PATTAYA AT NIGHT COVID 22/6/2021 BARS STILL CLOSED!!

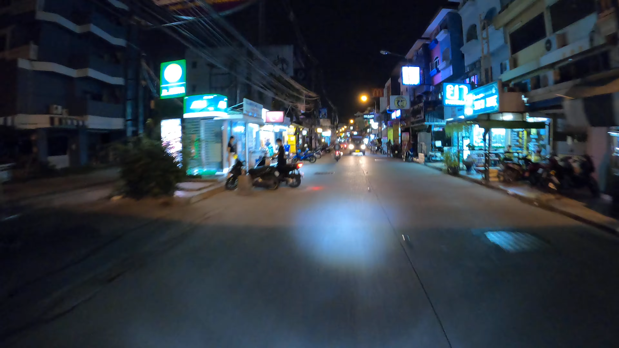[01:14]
Everyone still just comes out for food. There's only a food court area just here. Treetown. Get a few people.
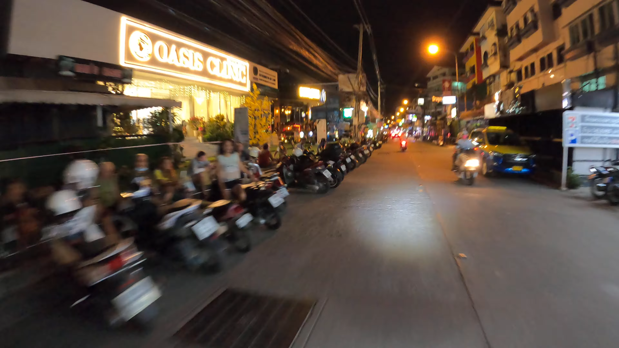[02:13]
You're supposed to take home. All become closet drinkers. This little area is busy too. They've got quite a few restaurants. All good European food. Western food. And the market's just here with the fruit market.